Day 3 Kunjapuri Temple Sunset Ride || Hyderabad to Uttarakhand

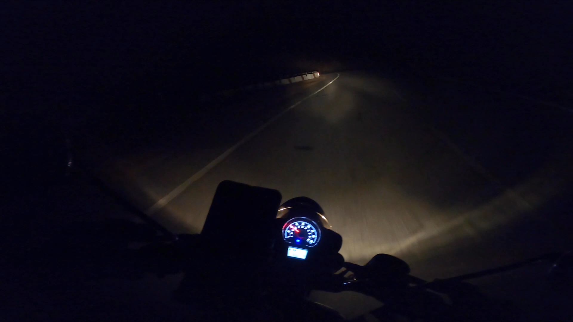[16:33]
ఏమో చూద్దాం, కనిపించిందా లెఫ్ట్లో అంత లైట్స్?
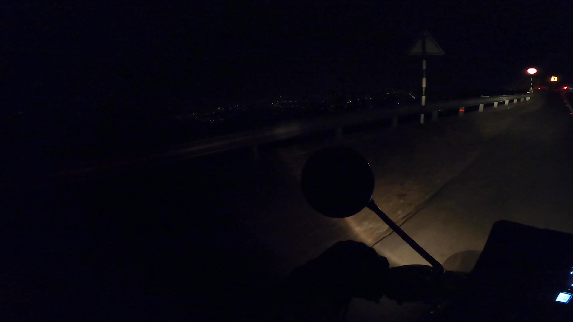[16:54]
ఇక్కడ నుంచి మీకు ఎంటైర్ రిషికేష్ వ్యూ నాకు తెలిసి ఆ లెఫ్ట్ సైడ్ ఉన్నాయి చూడండి, అది రామ్ జిల్లానో మరి లక్ష్మణ్ జిల్లానో తెలియదు.
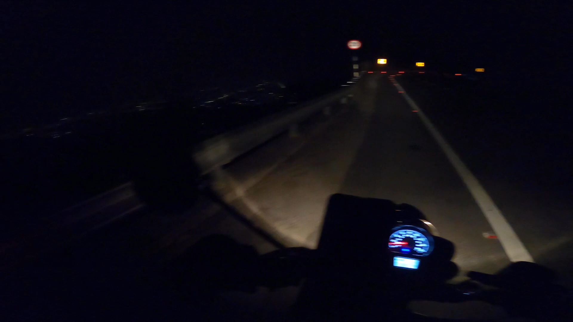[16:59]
ఇక్కడ ఏదో రైల్వే స్టేషన్ ఏదో ఉన్నట్టుంది, మరి వరుసగా లైట్లు ఉన్నాయి.